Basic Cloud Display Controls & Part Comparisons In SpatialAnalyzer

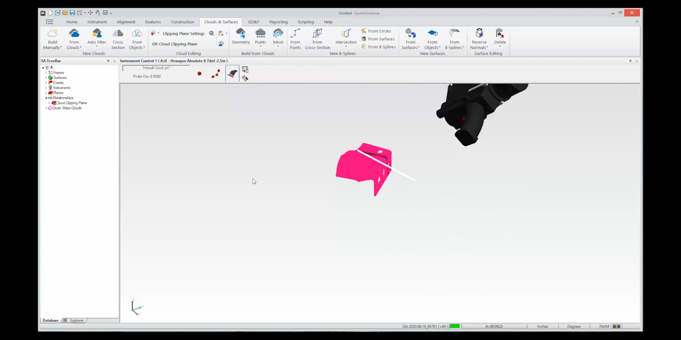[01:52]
And as you can see a cloud in SA doesn't
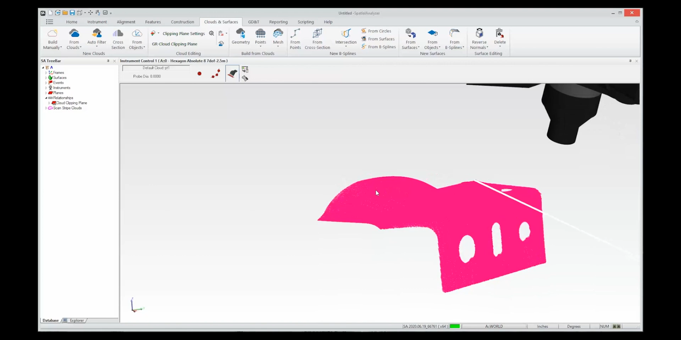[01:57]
have any three-dimensional look to it it's sort of a solid color and that was one thing that gets a little bit hard
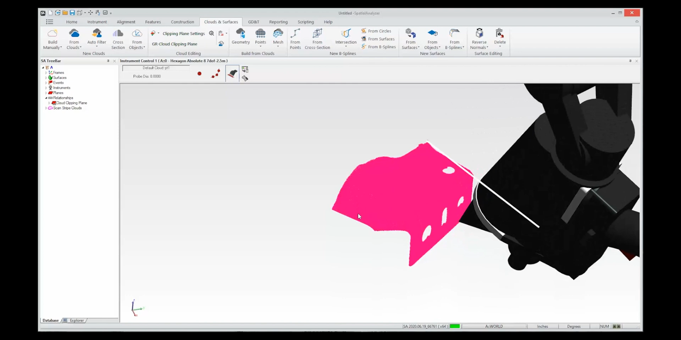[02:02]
to see at times to see contours and so in this version we've added the ability to display more of a 3D effect.